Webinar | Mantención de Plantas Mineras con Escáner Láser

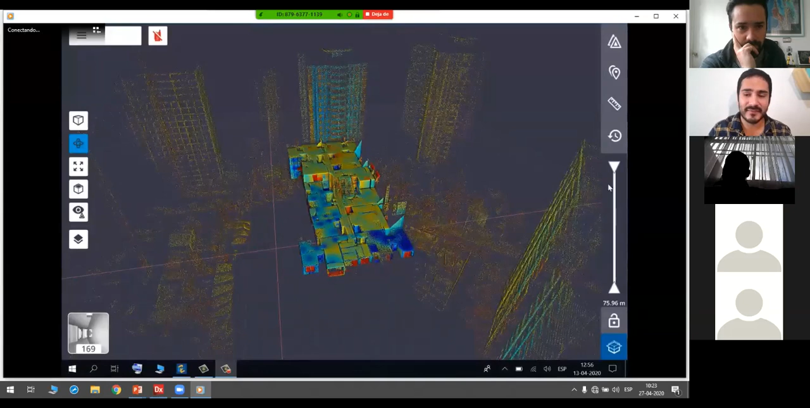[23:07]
Obtengo esto, unos departamentos, ¿no es cierto?,
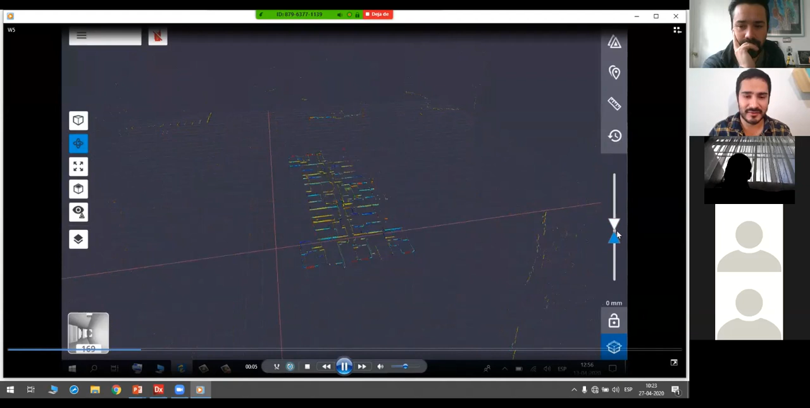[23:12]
puedo hacer un corte, y puedo hacer mediciones, ¿no es cierto?, de área,
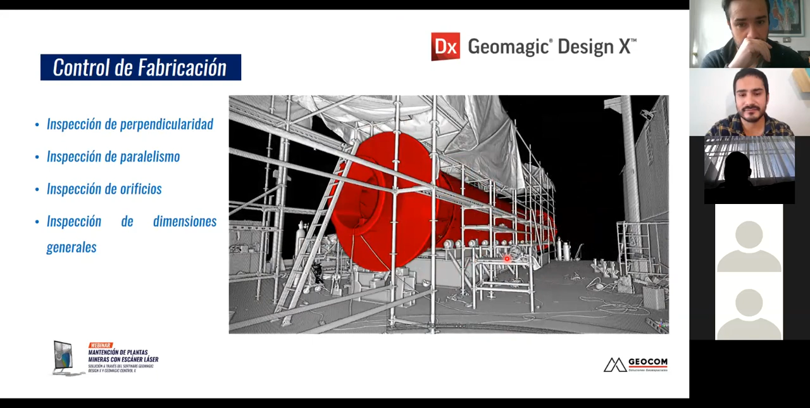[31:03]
Y esta es la nube de puntos que obtengo, ¿no es cierto?, dentro del software GMI, ¿ya?
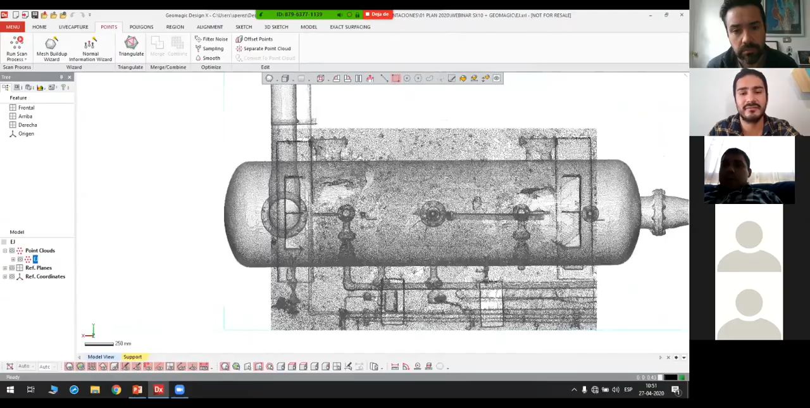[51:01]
acá tengo una nube hecha con X7, está simplemente filtrada por distancia, ¿ya?
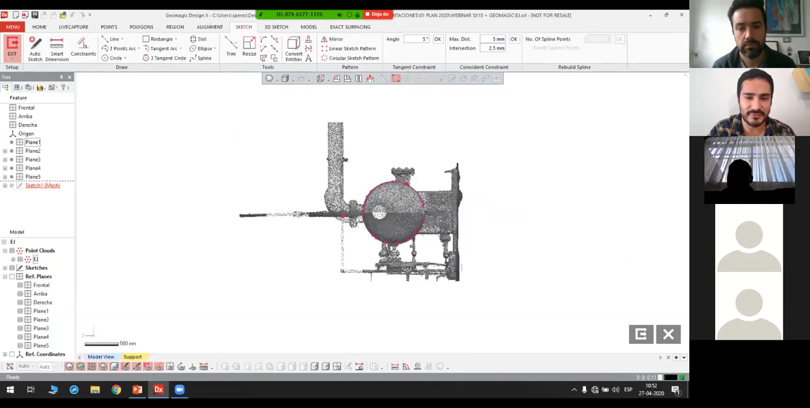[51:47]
él hace un corte, un bosquejo sobre la nube de puntos, y luego va ajustando la geometría, no es que yo vaya dibujando, fíjense que yo voy seleccionando y el cadáver va ajustando mejor.
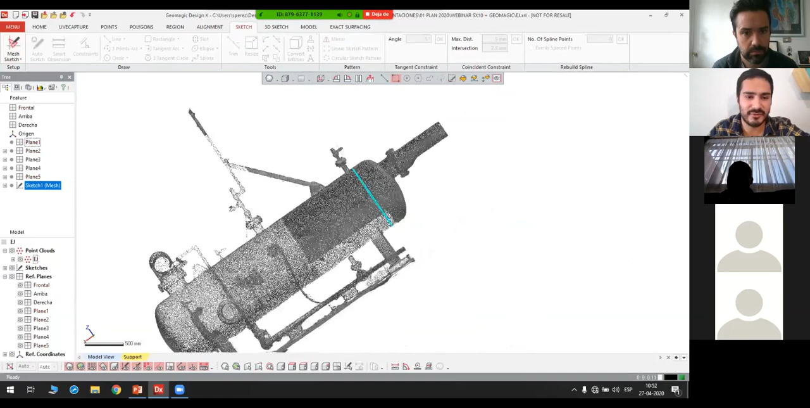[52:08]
Eso mismo lo hago con el otro plano.
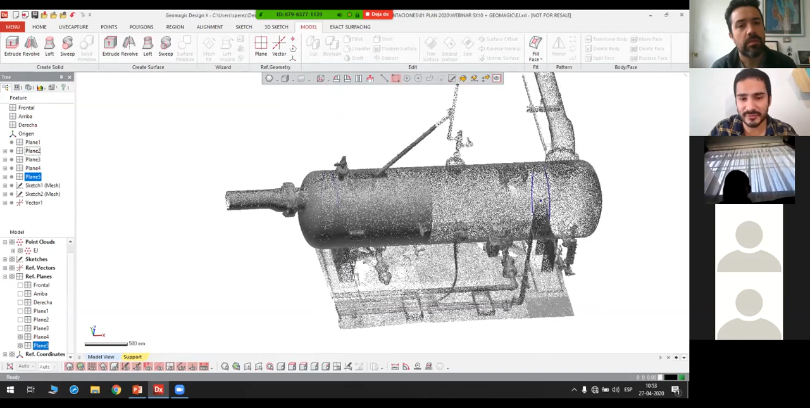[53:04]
Sí, sí, lo ajusta con todos los centros que yo que yo defina. Ok. Mejor ajuste. Ok.
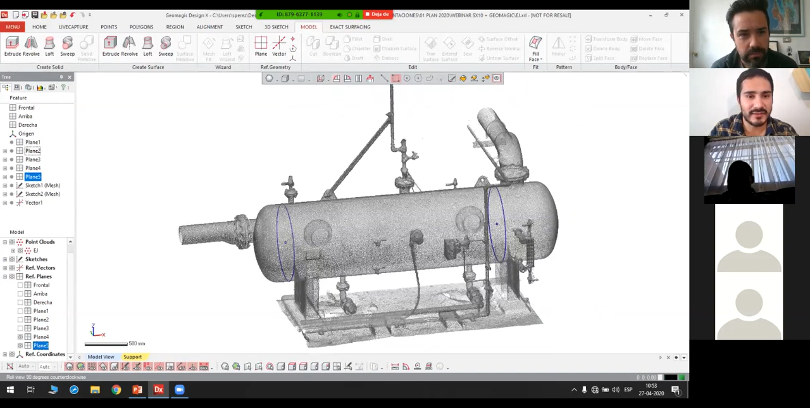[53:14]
Entonces, una vez que tengo esto, yo ya puedo, ¿no es cierto?, hacer un sketch.
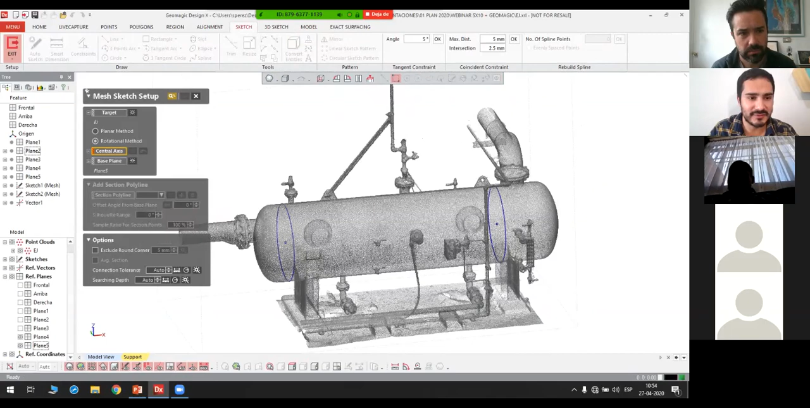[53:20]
Ese sketch va a ser en forma circular, donde yo tomo como referencia el eje y un plano.
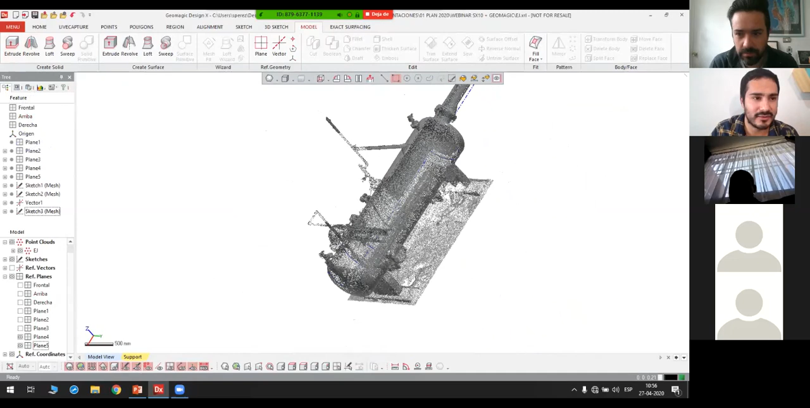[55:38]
Selecciono el sketch. Entonces, acá está.
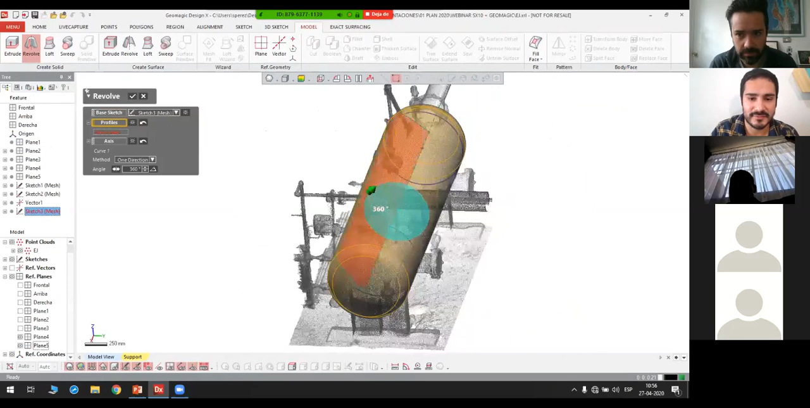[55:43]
Entonces, me dice Ahí está. Ahí lo veo claramente.
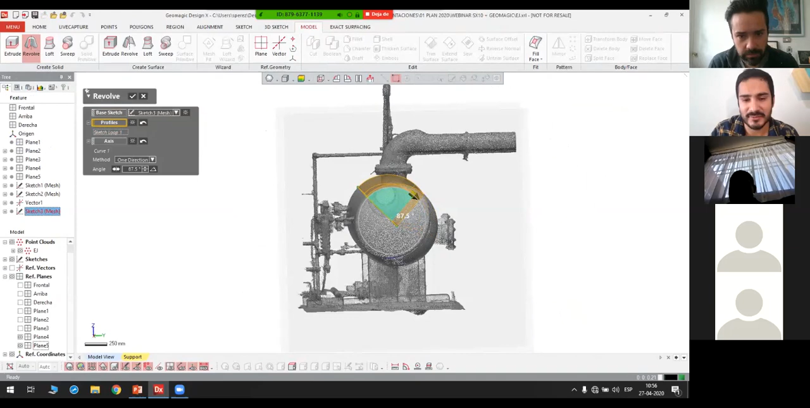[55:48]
Entonces, eso fue lo que yo dibujé y él, lo cierto, lo hace revolucionar en el eje.
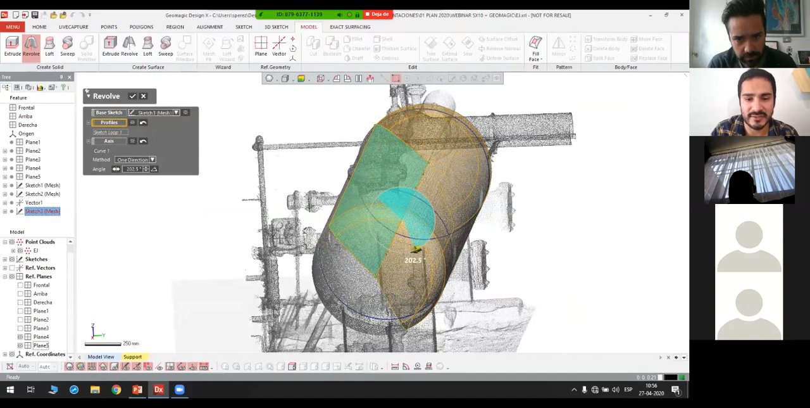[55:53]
Y esa forma tengo el solito.
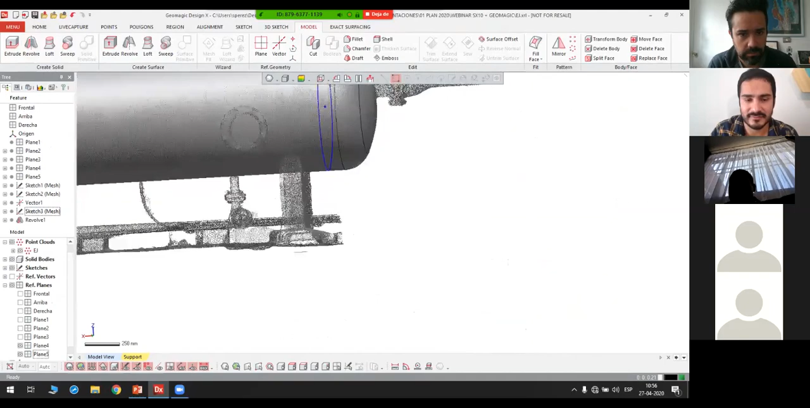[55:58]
Entonces, lo último, voy a hacer este sector de acá. De nuevo, un plano, posición, lo quiero hacer ahí. En base al eje X.
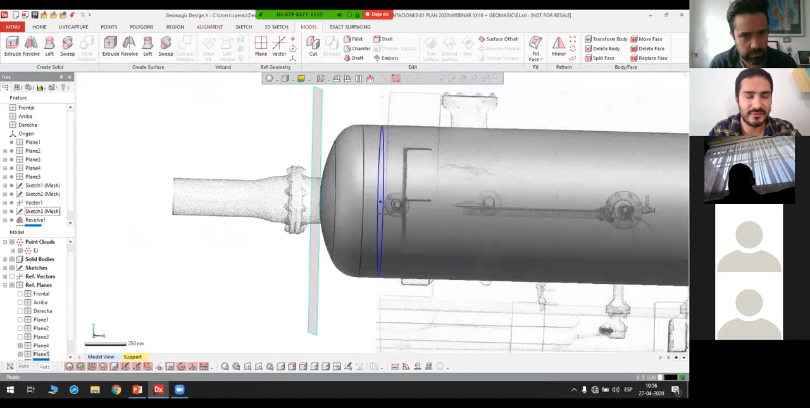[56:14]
Hago de nuevo un bosquejo, ¿cierto? El sketch.
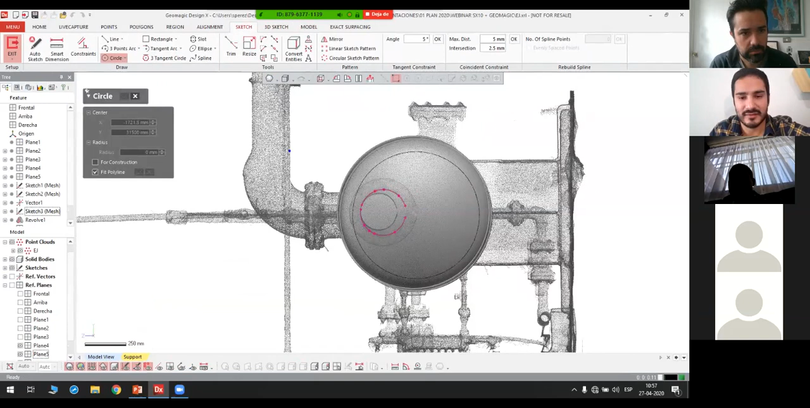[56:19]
Hago el círculo. Ajusto el mejor círculo. Y hago la destrucción.